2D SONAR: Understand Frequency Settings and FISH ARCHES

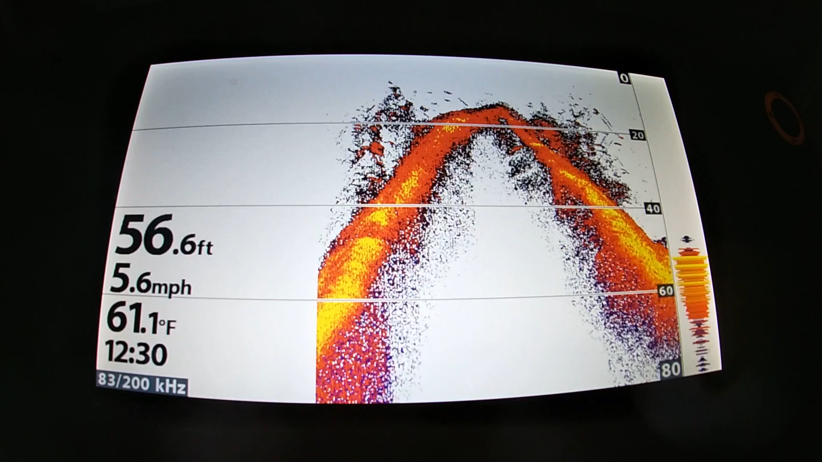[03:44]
On screen: depth 56.6 ft, water 61.1°F, speed 5.6 mph
this unit right here is a hummingbird helix 9 and we're going to hit menu one time from our standard 2d sonar screen going to hit it one more time to bring up our
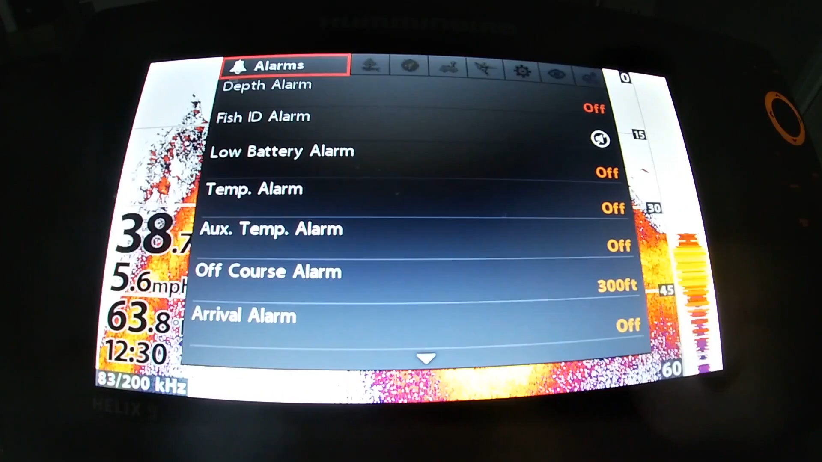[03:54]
On screen: speed 5.6 mph
full menu options now if you go over here to your sonar settings right
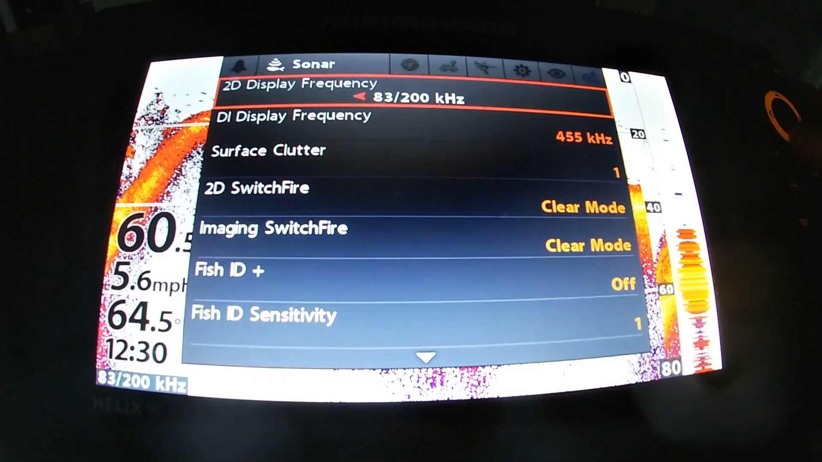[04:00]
here is how you're going to adjust between the different frequencies so if you arrow over all the way to your left there's going to be your
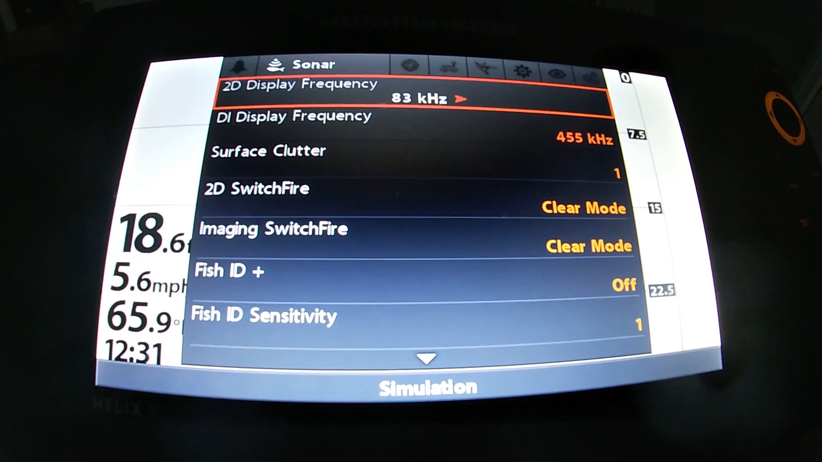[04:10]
83 kilohertz sonar setting one over to the right is going to be your 200 kilohertz sonar setting and then one more over there's your dual beam
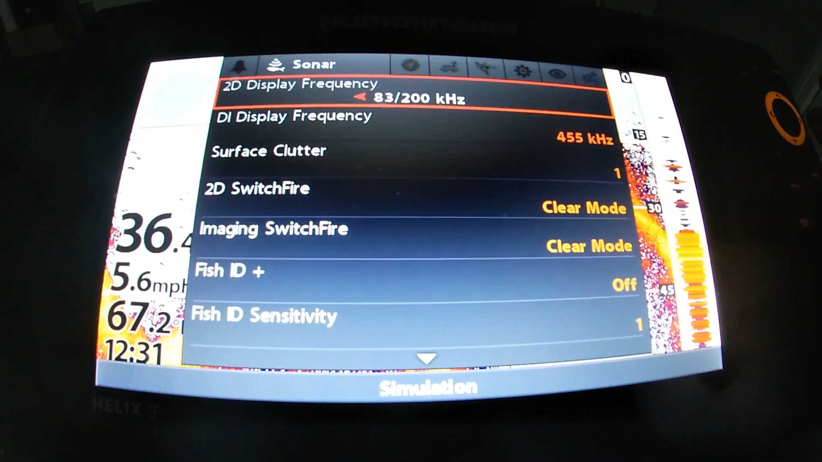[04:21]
On screen: speed 5.6 mph
83 200 kilohertz sonar setting all right
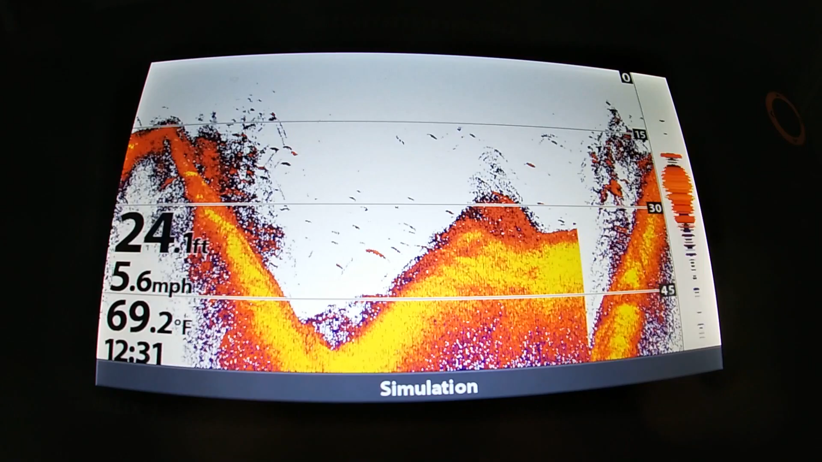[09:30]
On screen: depth 24.1 ft, water 69.2°F, speed 5.6 mph
in what beam that it's in on here so the easiest way that you can do that there's a specific display
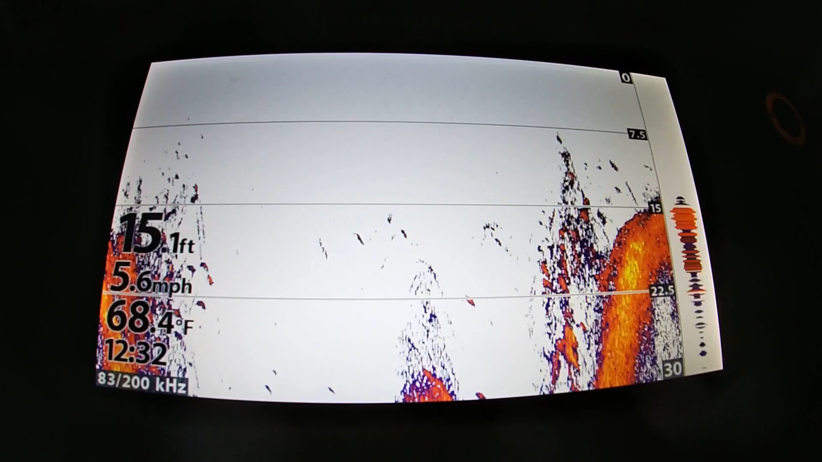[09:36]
On screen: depth 15.1 ft, water 68.4°F, speed 5.6 mph
uh that you can put this on
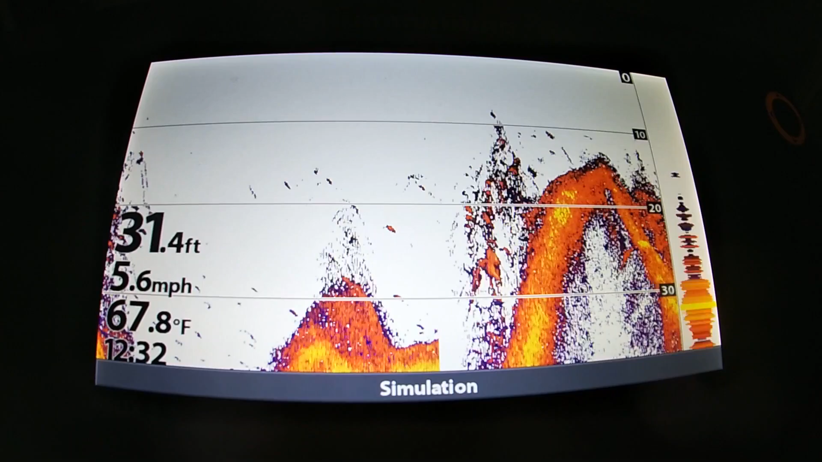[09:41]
On screen: depth 31.4 ft, water 67.8°F, speed 5.6 mph
to help you with that and if you go and hit menu twice
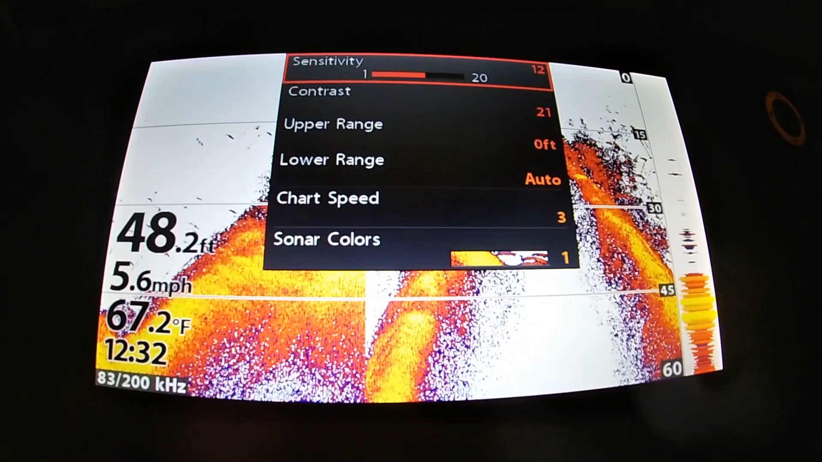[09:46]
On screen: depth 48.2 ft, water 67.2°F, speed 5.6 mph
all right we're going to scroll over here to this i
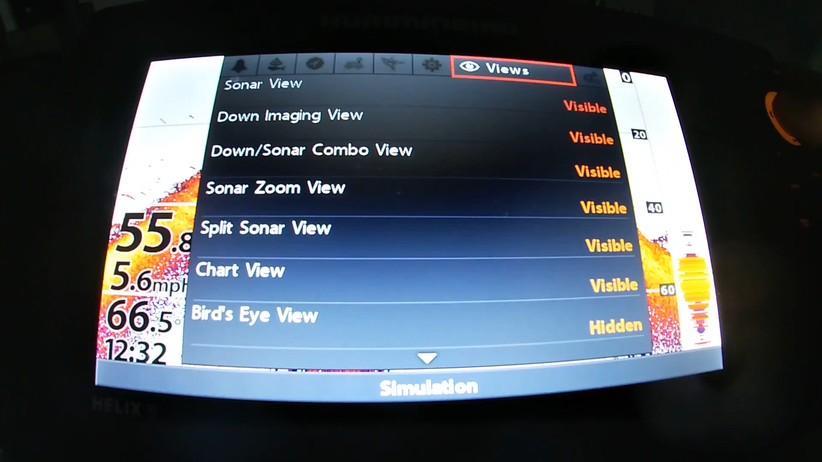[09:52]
symbol which is going to be your views and i want you to scroll down and
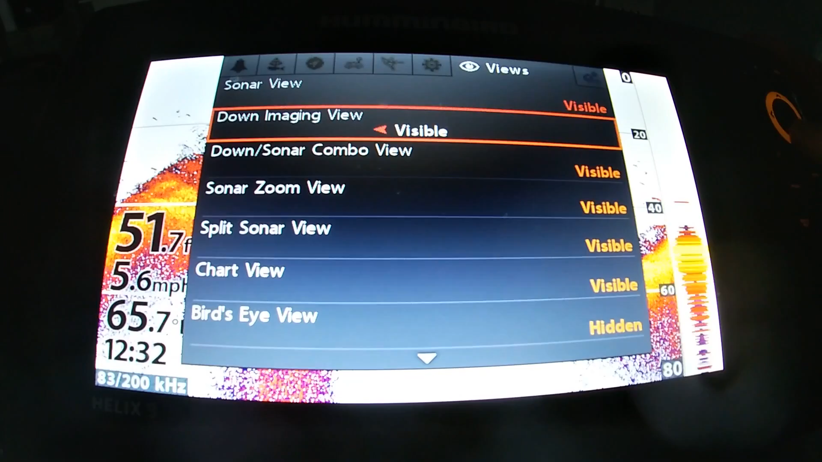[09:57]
make sure that you have split sonar view uh over there to visible
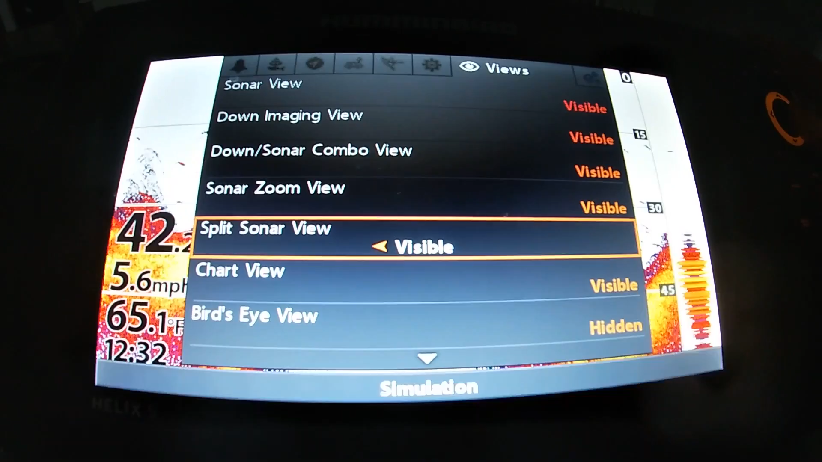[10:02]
and as long as you do that then you can hit your views button and
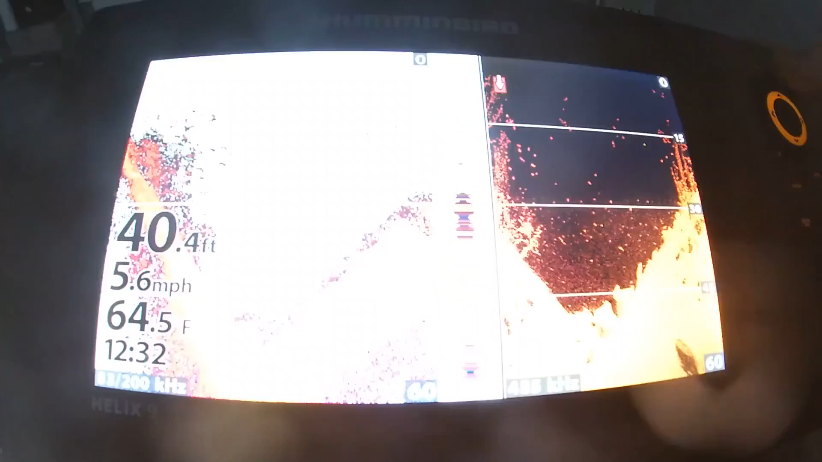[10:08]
On screen: depth 40.4 ft, water 64.5°F, speed 5.6 mph
we're going to go through until we're on this screen right here
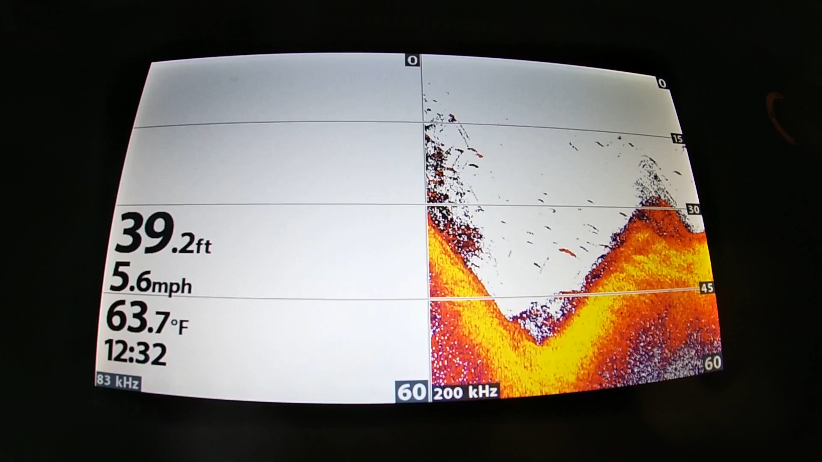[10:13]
On screen: depth 39.2 ft, water 63.7°F, speed 5.6 mph
now in a normal scenario you can see that we've got
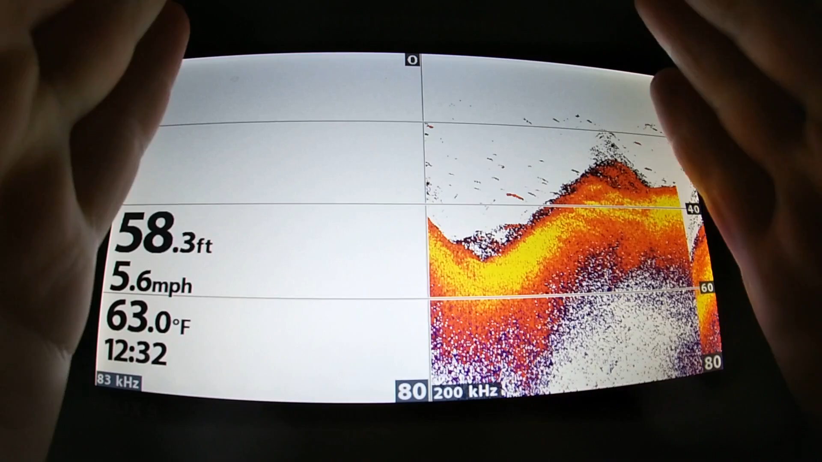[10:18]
On screen: depth 58.3 ft, water 63.0°F, speed 5.6 mph
a split screen right here and in a normal scenario you would be getting two 2d
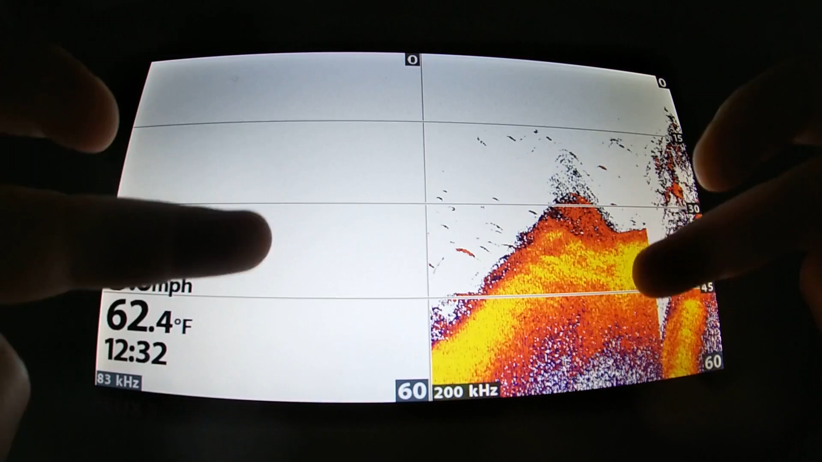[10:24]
On screen: water 62.4°F
sonar images at the same time here split right down the middle and on this side right here we're getting our 200 kilohertz sonar
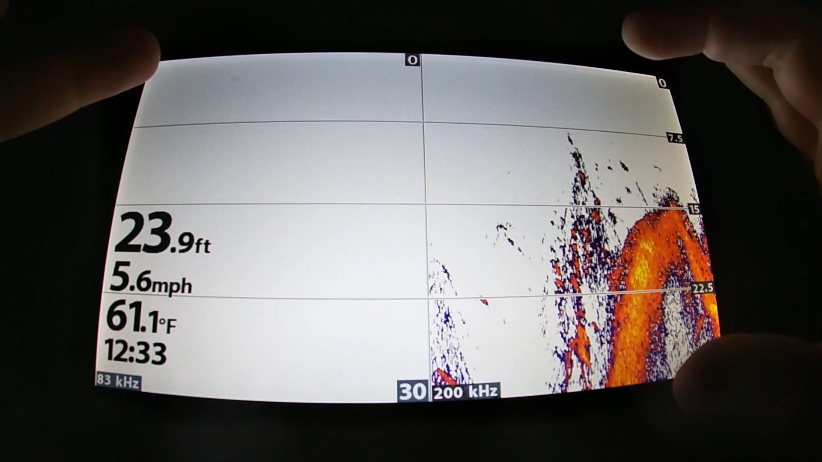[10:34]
On screen: depth 23.9 ft, water 61.1°F, speed 5.6 mph
beam so everything on this right side of the split screen is going to be stuff that's showing up
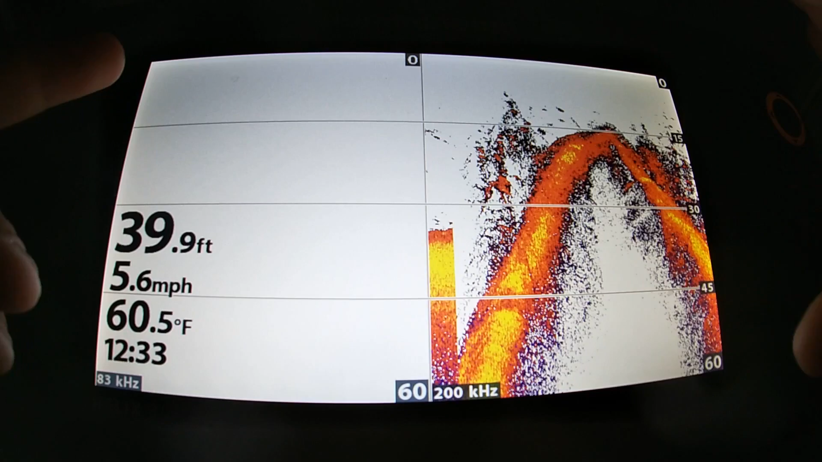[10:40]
On screen: depth 39.9 ft, water 60.5°F, speed 5.6 mph
in your 200 kilohertz beam everything on the left side split screen over here is everything in your 83 kilohertz sonar let's go over two things that